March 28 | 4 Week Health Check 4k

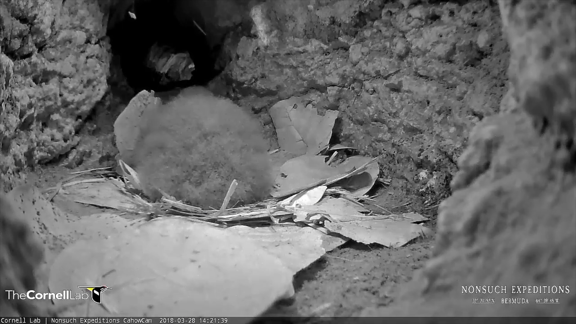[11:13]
And he's got his daddy with him to keep him company and keep him warm. Um. Um. Uh. Uh.